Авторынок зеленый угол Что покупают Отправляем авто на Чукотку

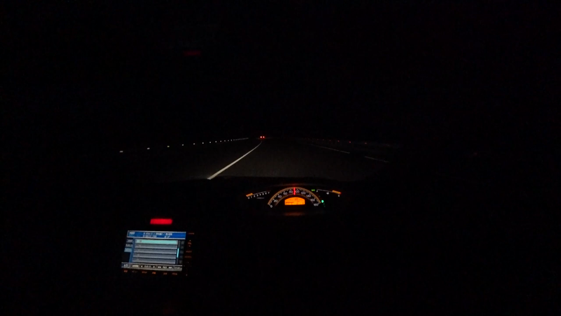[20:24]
по освещению вот видите теме машин практически нет впереди едет приус если честно я бы поменял здесь сделал бы я свет не хватает освещения прям честно дорогу видно плохо когда включаешь дальнейшую в принципе более-менее нормально да но ближний свет фар все-таки как тот не доработал но на данном автомобиле по
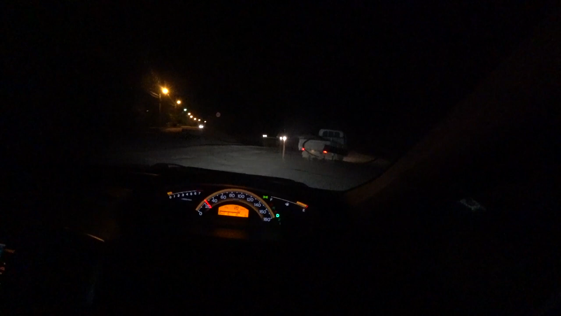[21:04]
там съезд куда-нибудь объезд грунтовочка моста какого-нибудь вы таких участков довольно много по расходу в принципе как был один литр 13 километров так оно и остается едешь едешь едешь нормальная дорога и потом
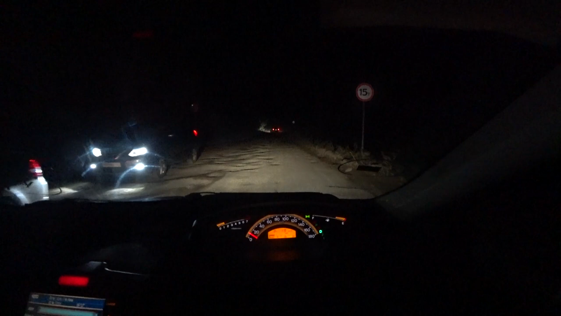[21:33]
вот такого плана не знаю видно вам там что не видно
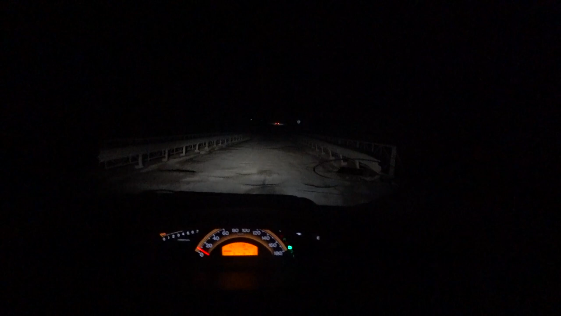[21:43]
какая прям хорошо под разбитая дорога хорошая дорога кончилась ну как бы дальше идет асфальт местами местами где-то вот сделали отрезочки а потом едешь едешь едешь бац и все и действительно асфальт кончается смотрите километра не проехали можно было даже камеру не выключать все съездик такой нам сделали аккуратненький и
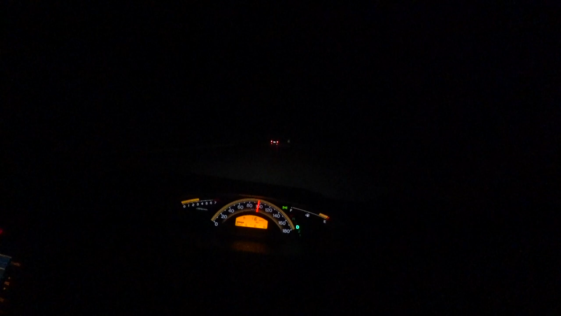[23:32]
смело идем скорость нормальная да не хватает освещения уже не раз я об этом говорил было бы освещение было бы конечно намного лучше въехали в находку если честно я так понимаю это практически центр города темно на улице просто темно да есть толпы с освещением но ни один фонарь не работает
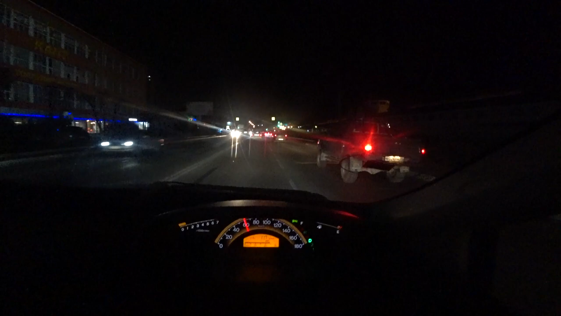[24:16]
видимо ближе к центру ближе к центру освещения есть
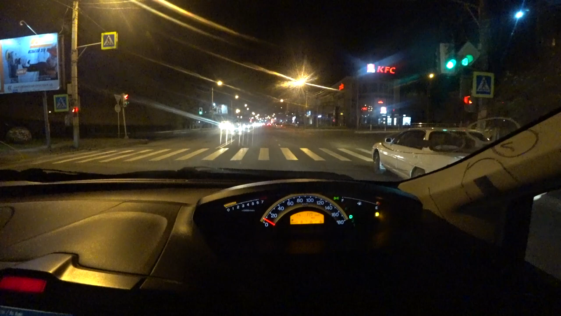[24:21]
говорят находки чистые пляжи прям клевые чистые но опять же есть порт есть угольный порт
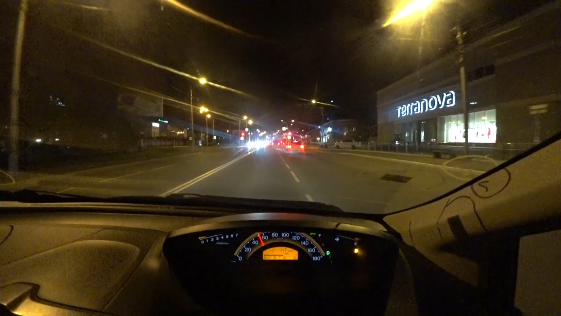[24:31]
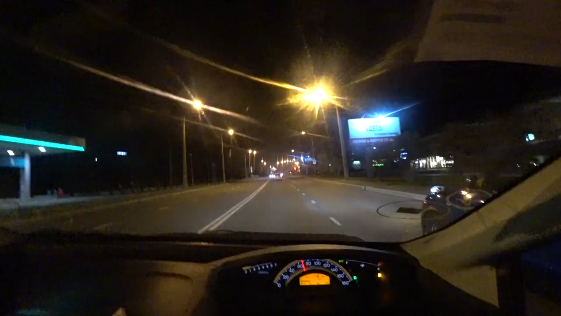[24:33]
время уже девять часов знаете что мне нравится здесь нет пробок очень мало автомобиля понятно то что город владивосток у нас в это время тоже практически пробок нет но автомобили намного больше здесь посмотрите недели сколько без 10 9 сейчас буквально просто несколько автомобилей где все машины то спят все же что ли так рано и
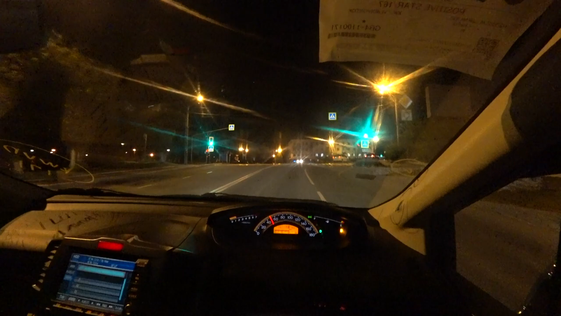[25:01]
очень много светофоров в городе прям на каждом шагу светофоры светофоры светофоры знаете напоминает чем-то в артеме много светофоров у нас 40 километров под владивостоком и в уссурийске тоже много светофоров в владивостоке их намного меньше